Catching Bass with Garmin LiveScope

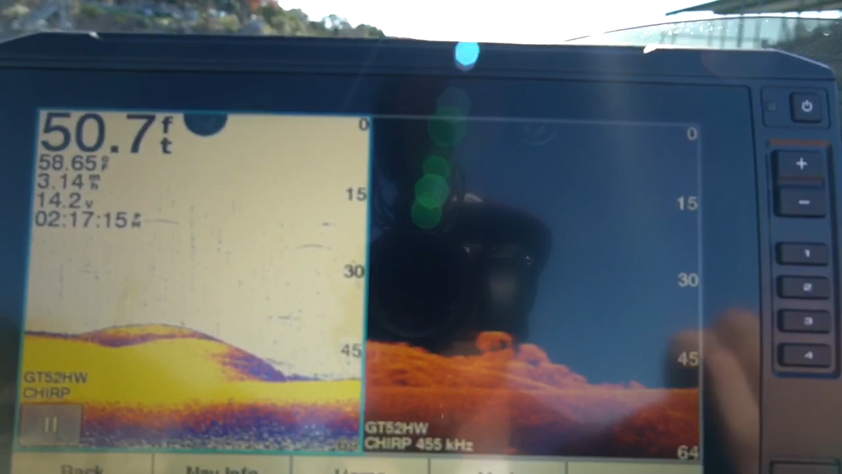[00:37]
On screen: depth 50.7 ft
We're looking for any kind of indication that there's a bunch of bait fish or a bunch of fish on our graphs.
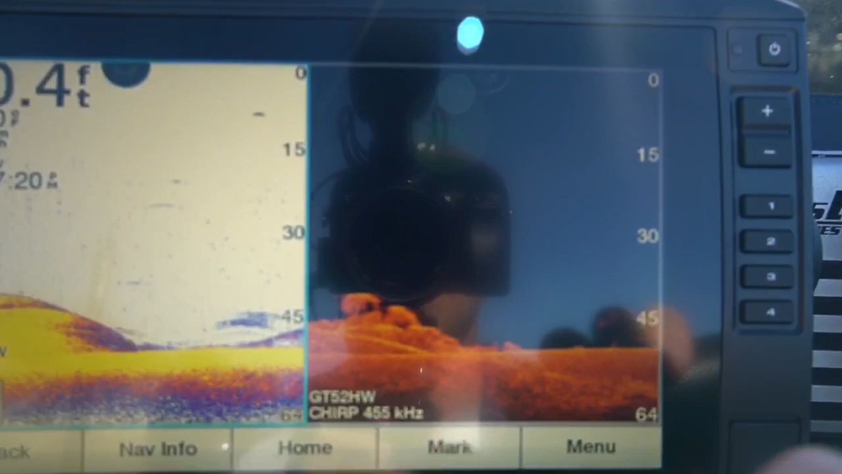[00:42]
We're using our normal, traditional, and our down scan.
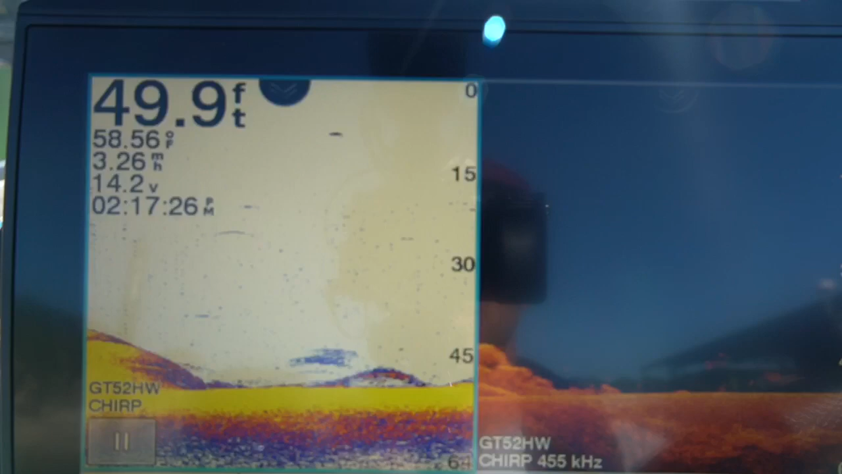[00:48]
On screen: depth 49.9 ft, water 58.56°F, speed 3.26 mph
So when we come up to a pile of fish, I will show you guys what that looks like,
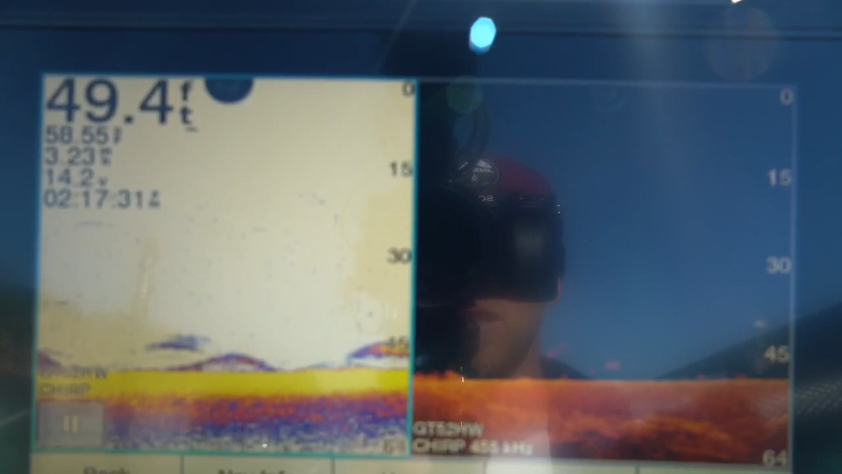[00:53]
On screen: depth 49.4 ft
and then we'll jump on our LiveScope up there and see if we can catch them.
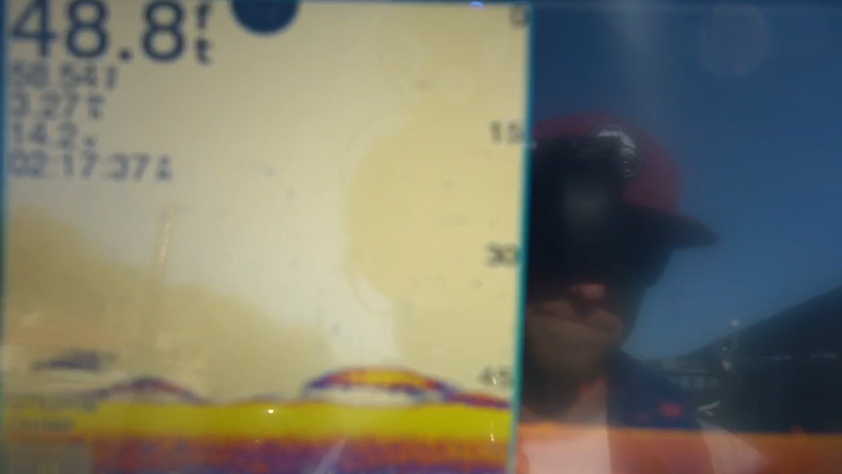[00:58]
On screen: depth 48.8 ft
So right there, right away, I mean, we got some terrible videography going on right here. I don't know if you guys can see that.
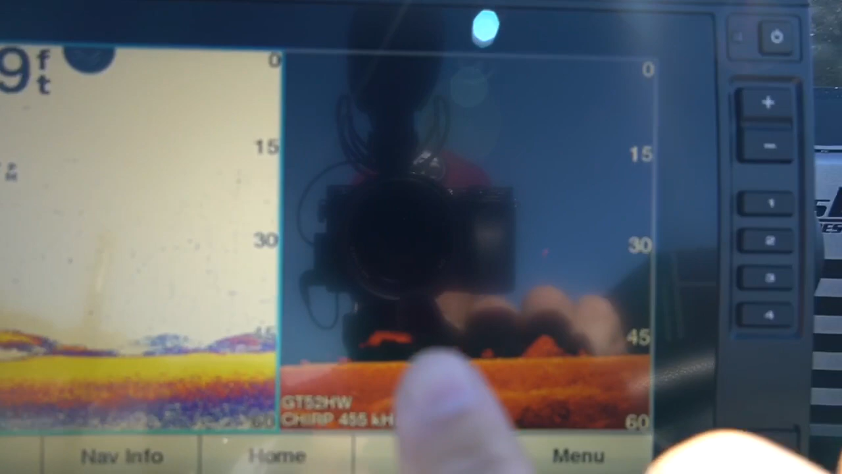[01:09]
Bait balls, and there's all fish around that. So we're gonna get on these fish right now.
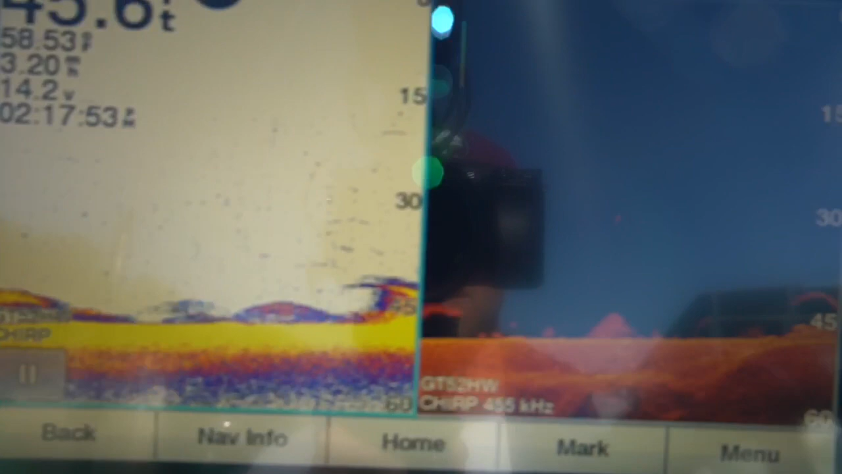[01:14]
I'm gonna show you guys what it looks like up on the Panoptics LiveScope up there.
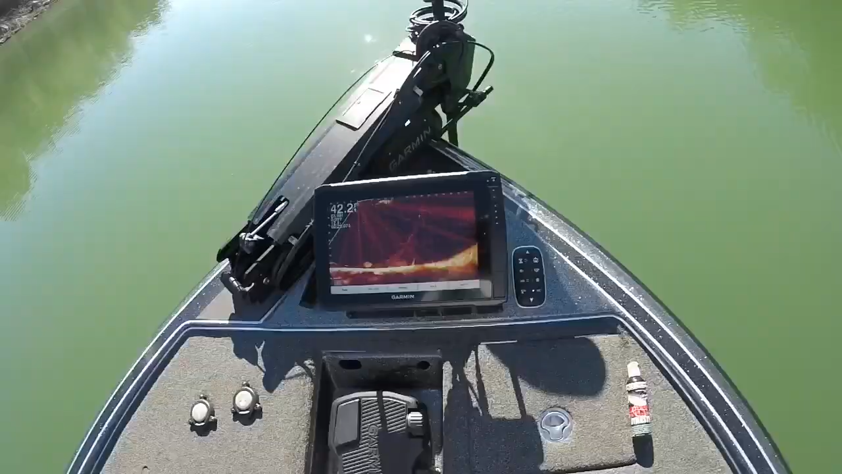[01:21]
All right, y'all, we are ready to go.
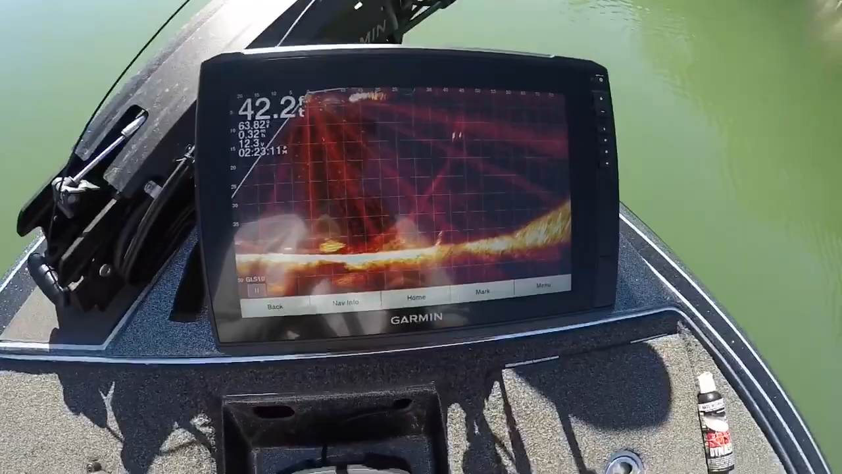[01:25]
I'm just gonna pan around with my LiveScope.
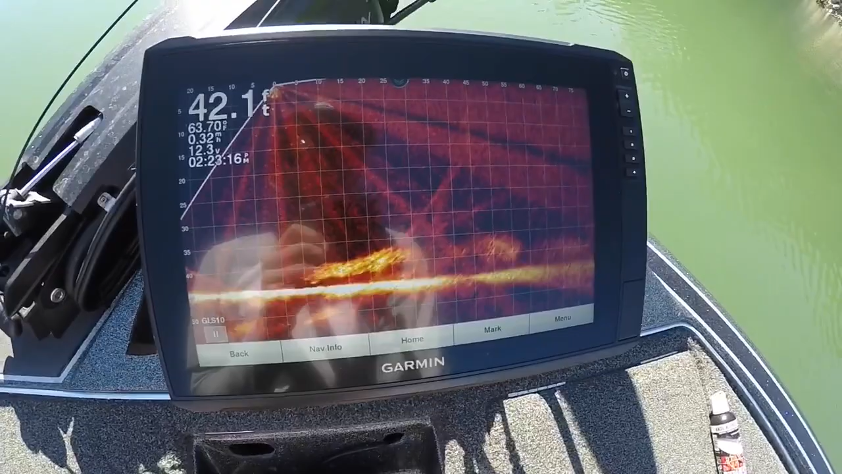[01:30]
I'm gonna show you, there's actually two fish right off the bat, right there.
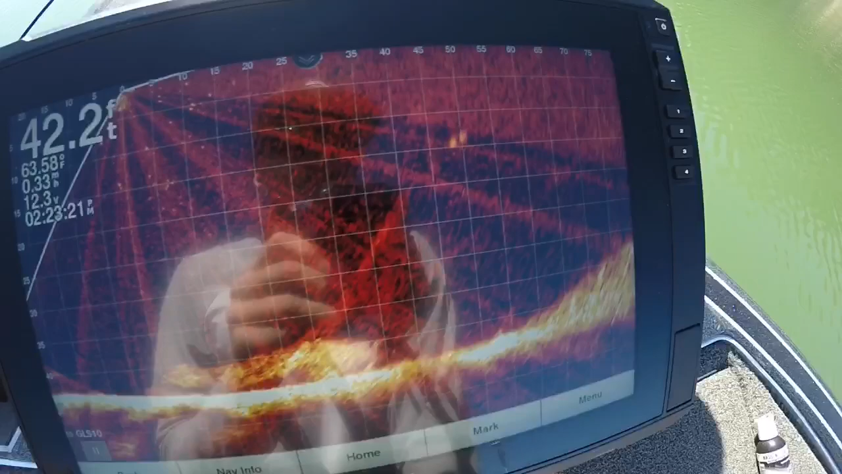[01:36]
On screen: depth 42.2 ft
Right there, there's two bass right there. There's a bunch of bait fish down here.
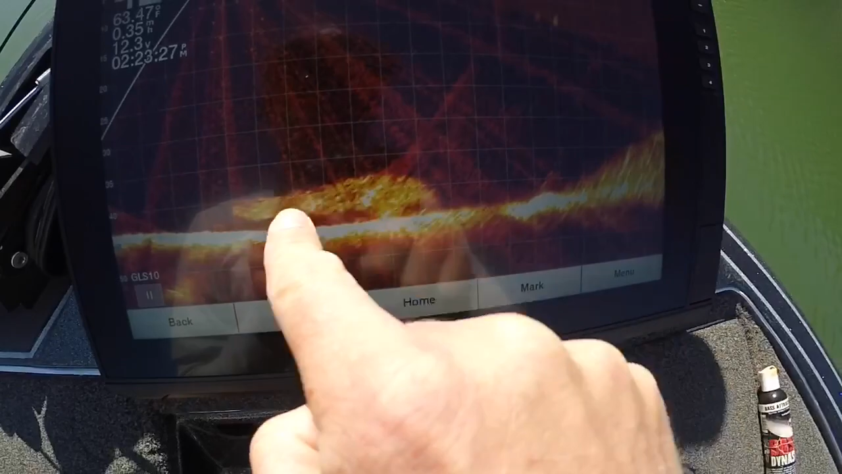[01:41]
I'm gonna keep scanning around, see if we can find some more fish.
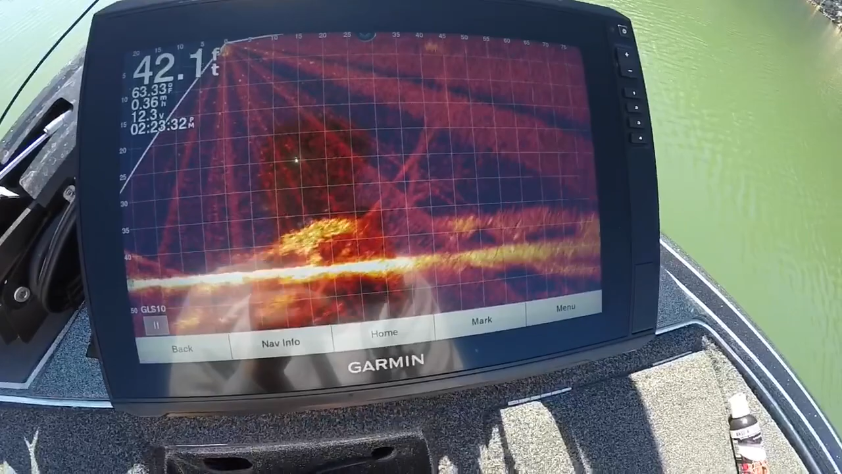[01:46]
On screen: depth 42.1 ft
Oh, yep, there's a good one right there.
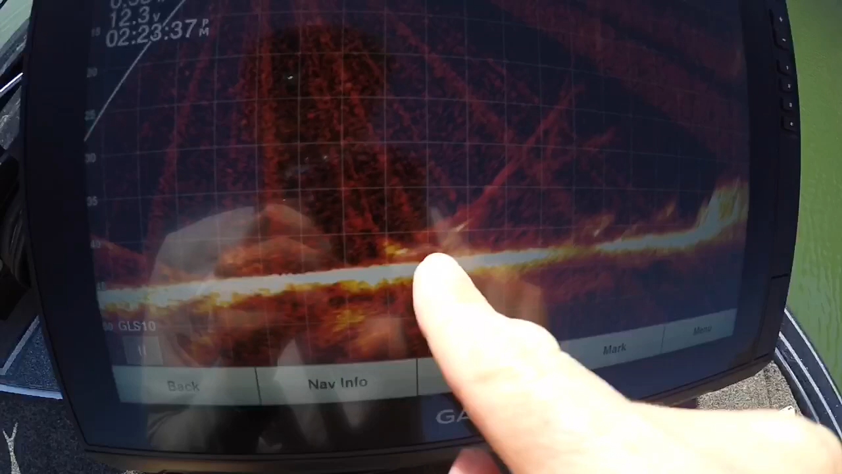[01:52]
See how it's glowing? Oh, there's another one right there.